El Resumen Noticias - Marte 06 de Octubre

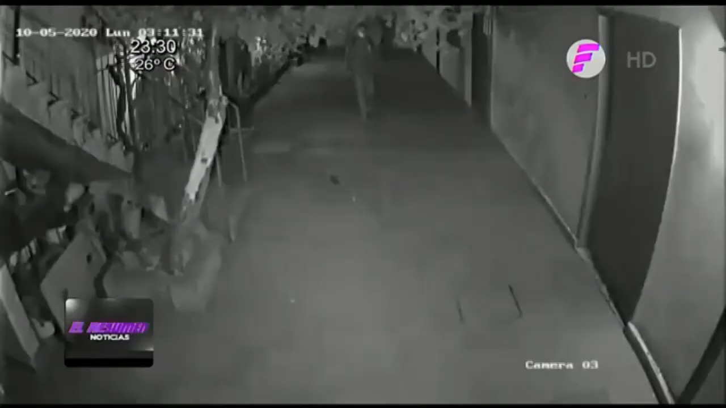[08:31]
De manera muy sigilosa, sin zapatos para no hacer ruido, un solitario ladrón pudo entrar en el patio de una vivienda que se encontraba en las inmediaciones del estadio de la Nueva Olla.
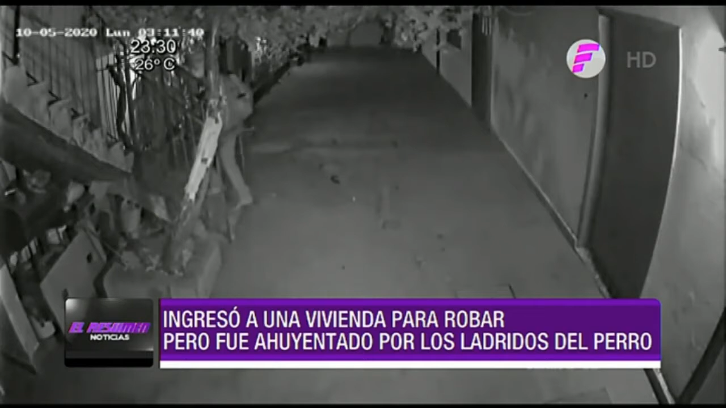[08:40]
Caminando lentamente subió por unas escaleras y llegó a la terraza de la vivienda donde ya no pudo avanzar. Tuvo que salir corriendo tras escuchar los fuertes ladridos de Mandy y la mascota de la casa. A pesar de ser muy pequeña, Mandy logró ahuyentar al ladrón, quien tuvo que trepar al muro para salir nuevamente a la calle sin lograr su objetivo.